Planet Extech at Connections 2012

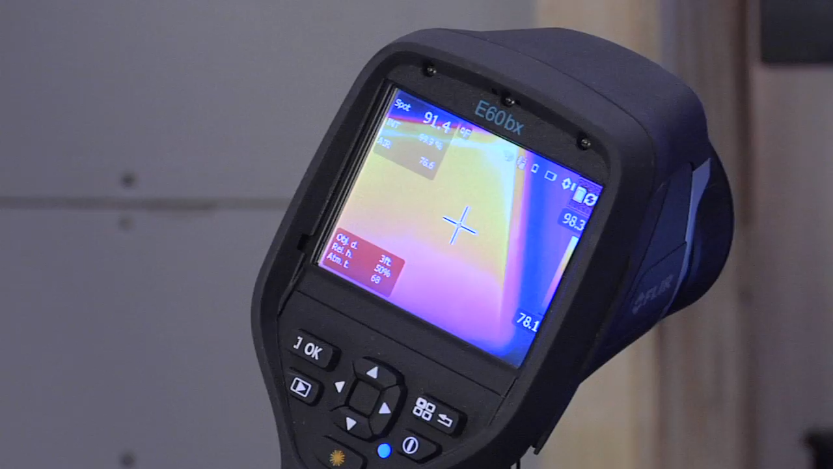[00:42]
So whatever features that you're looking for, whether it's ambient conditions, moisture, surface temperature, you can transfer directly on to the E-Series camera and it'll do it wirelessly through Bluetooth.
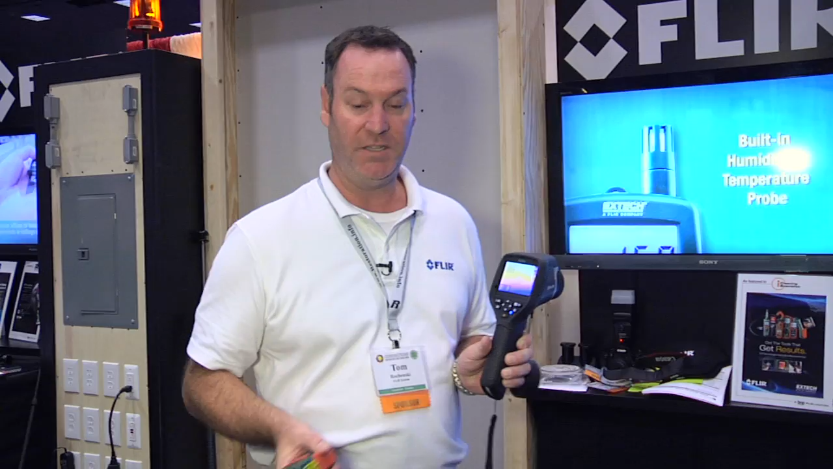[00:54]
Another nice feature of this is once you do capture your readings on the Bluetooth, we can now sync it directly to an iPad or an iPhone.
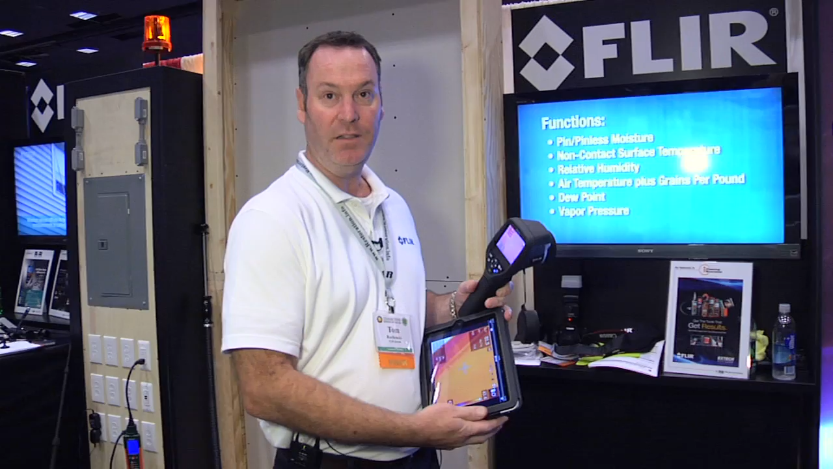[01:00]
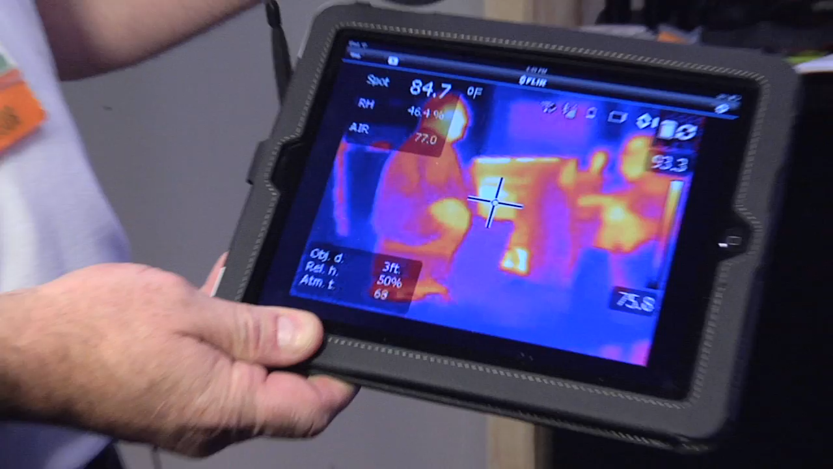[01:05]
On screen: spot 84.7°F
So you can actually see your readings live on the iPad or your iPhone and once you store your data in here as well, you can also manipulate the report.